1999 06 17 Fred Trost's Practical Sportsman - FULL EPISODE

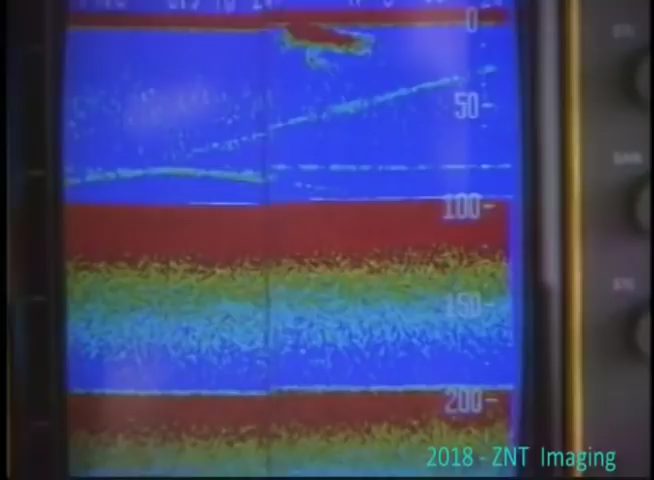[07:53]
And they're all there for the same reason. To eat the alewife. That's where what we'll do is we'll find a severe, we'll go down. You asked me the temperature, it was 76 degrees on the surface, okay? Yeah. It's 42 degrees, 110 foot down right here. In between there, there's a severe temperature break at about 70 feet.